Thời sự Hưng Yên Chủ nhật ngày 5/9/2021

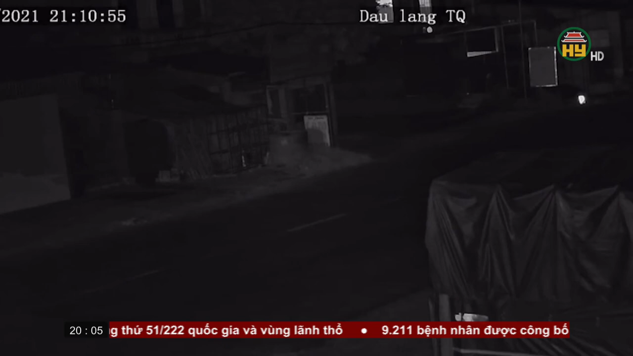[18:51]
camera giám sát Đêm ngày 31 tháng 7 Công an xã phạm ngũ lão Đã phát hiện Một đối tượng trộn cắp tài sản Đi từ xã nghị dân Qua địa bàn Vụ việc Đang được